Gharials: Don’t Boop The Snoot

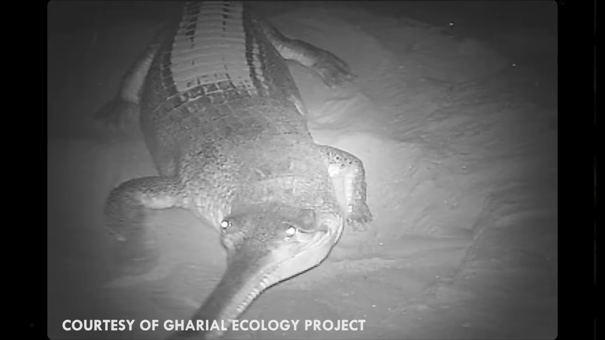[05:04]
When the babies hatch, they call their mum, who digs their nest out and points them towards the water.